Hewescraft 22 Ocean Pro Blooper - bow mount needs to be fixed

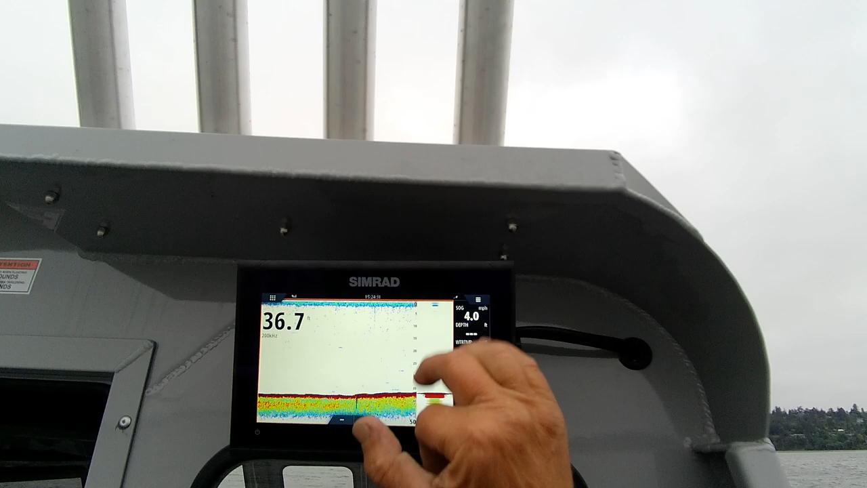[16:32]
And again, there's no fish to pop up, but you've got to remember, them fish symbols are small.
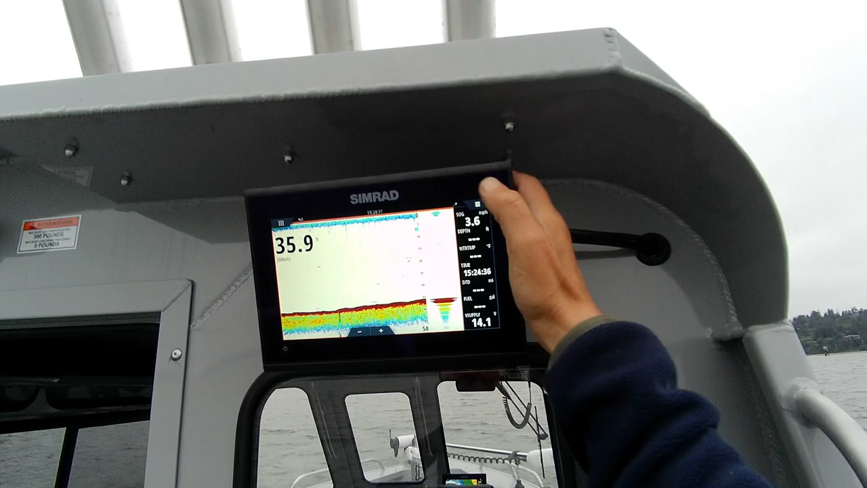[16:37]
Okay, now, you're not getting a depth reading right here, right?
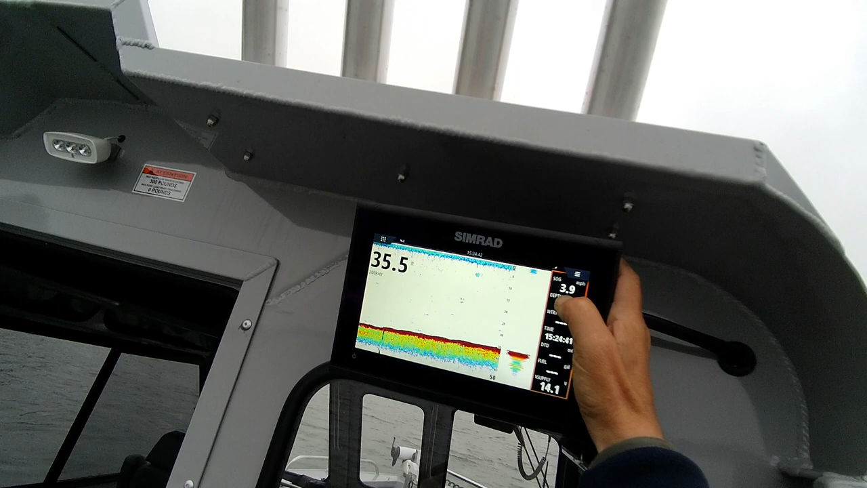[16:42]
So, you've got to hit this, and then hit menu, and then edit, go to depth.
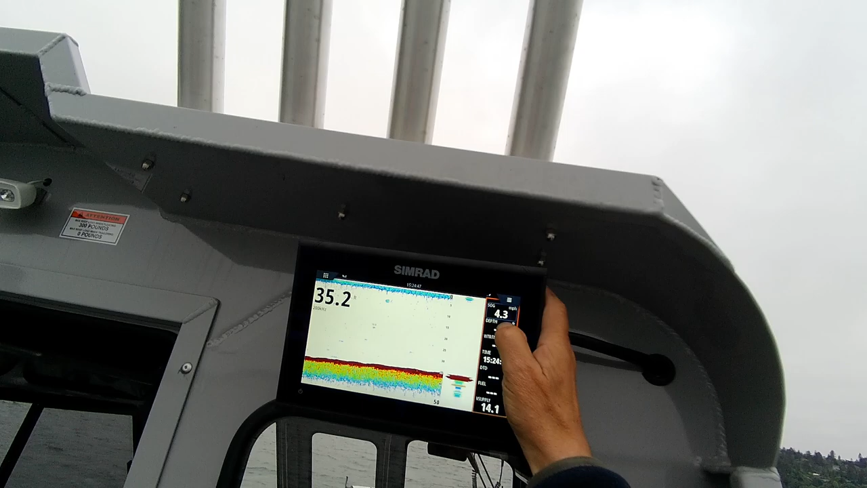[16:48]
Then you need to go down to here, where it says depth, right here.
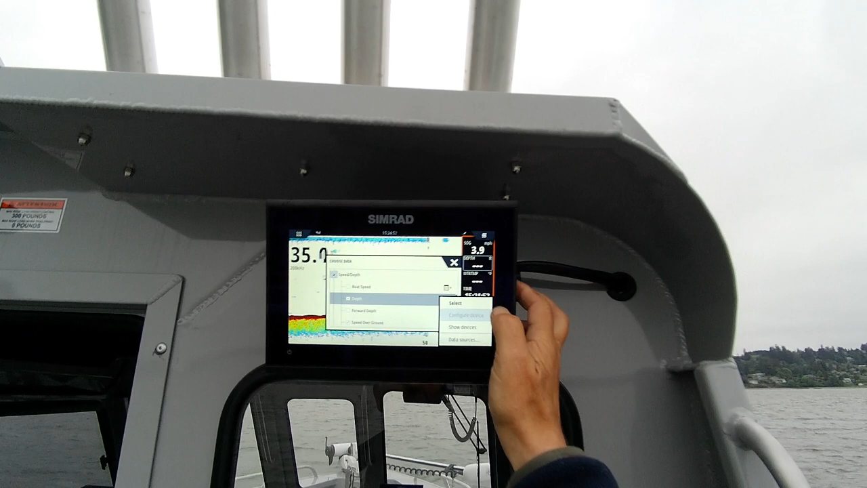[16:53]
And you need to select data source, this device.
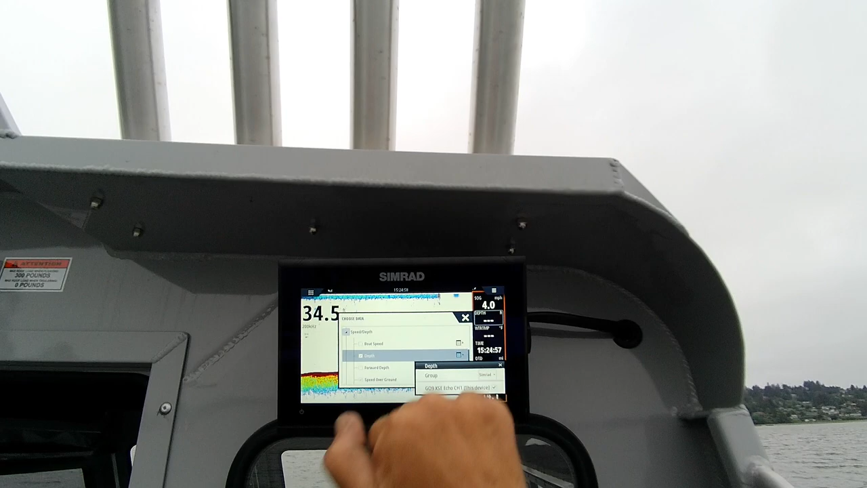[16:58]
Now, you should get a depth reading, right there.
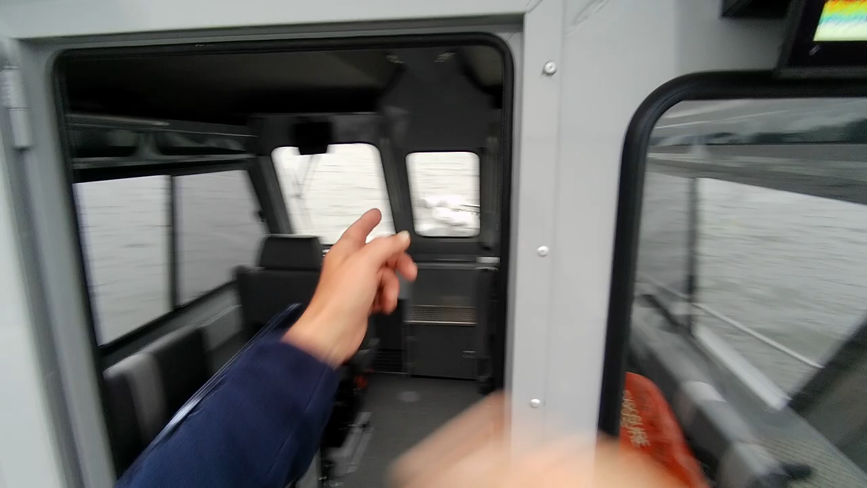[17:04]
Again, because these aren't hooked up, you've got to set this independently.
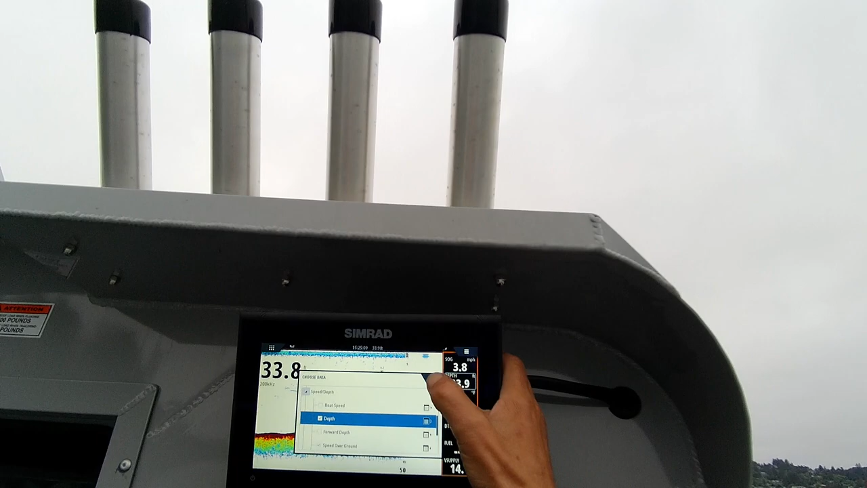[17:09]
So, then I go out of here. I want water temperature, same thing, water tamp.
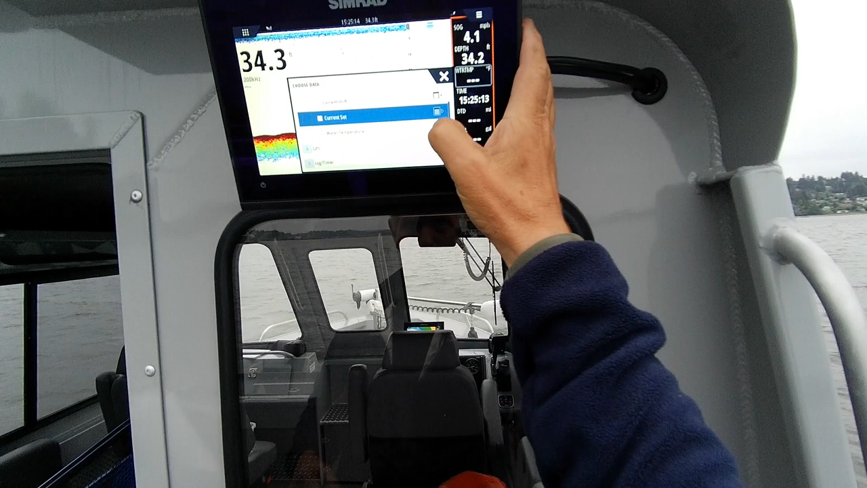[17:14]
I have to hit this little menu, this little card, data source. Go nine. Boom.
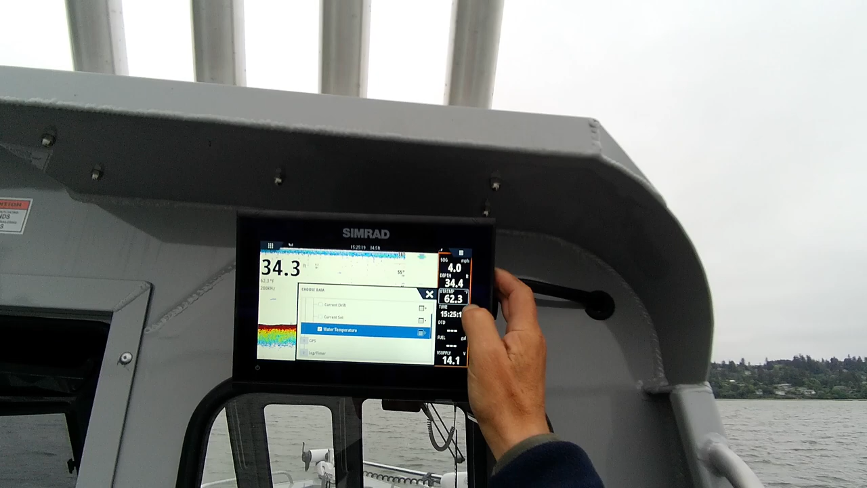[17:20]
There's your water tamp. Okay?
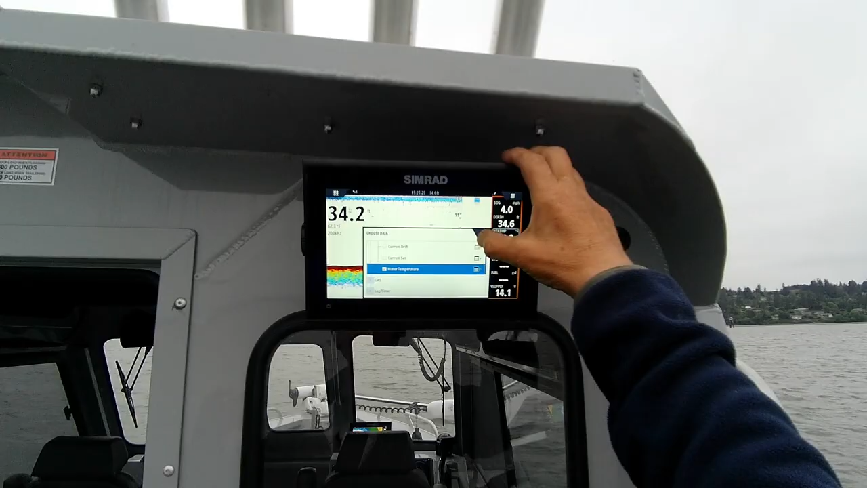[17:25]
Then, I'm going to go back, and which I know you wouldn't have it back here, because it'd be hooked up here.
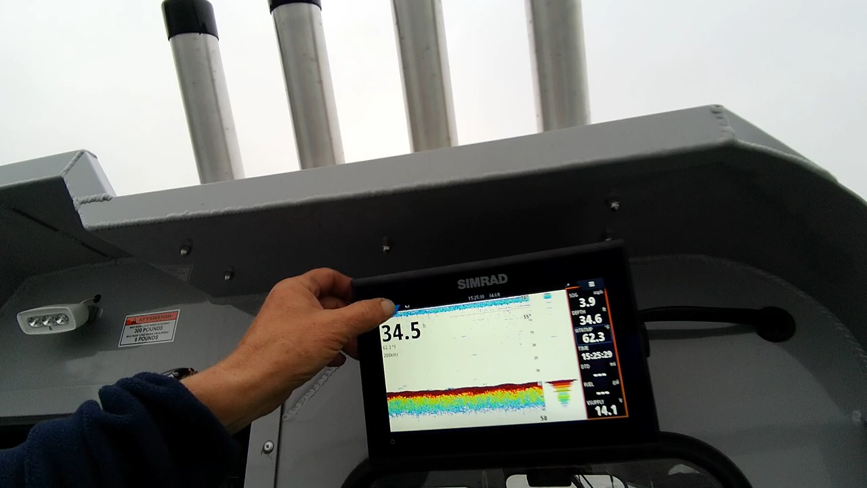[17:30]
So, anyway, let's go into downscan. Yep.
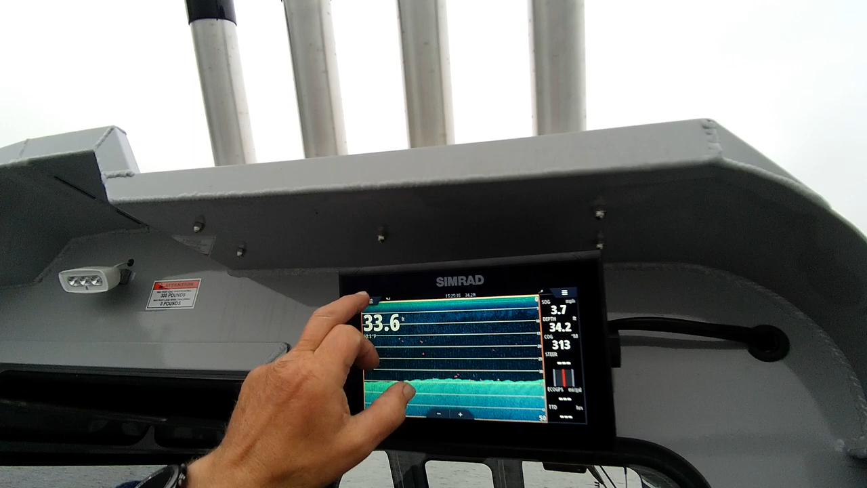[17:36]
Everything you can get there is there. Let's go back here. 33, 63.